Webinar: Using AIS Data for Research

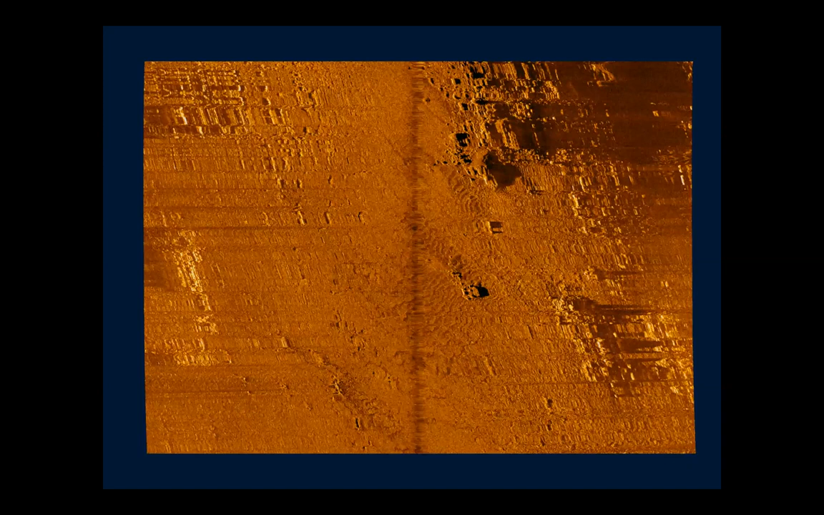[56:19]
so here is an image of a lobster trap that is shown on the bottom of the seafloor circled in in the white
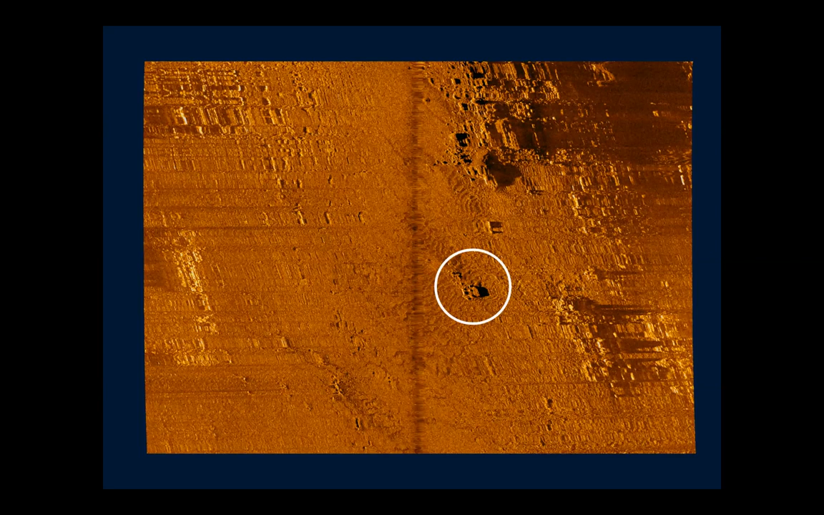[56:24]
just to kind of give you an idea of the kind of image that we're imagery that we were looking at within this part of the project